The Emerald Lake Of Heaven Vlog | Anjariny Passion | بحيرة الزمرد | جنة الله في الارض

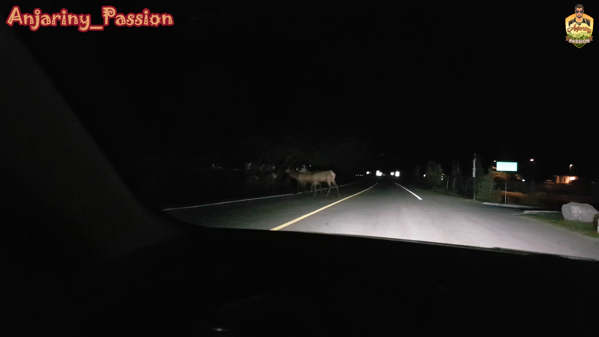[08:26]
اه اه اعب عدي بالطريق ولا مجموعة غزلان مجموعة
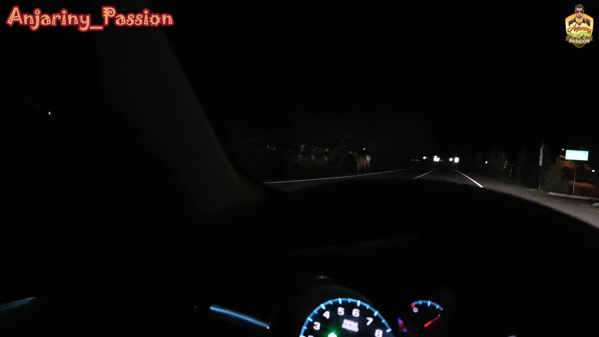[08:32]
غزلان اعب تعدي الله ستر انتبه في لن ولا فعلا خطيرات يعني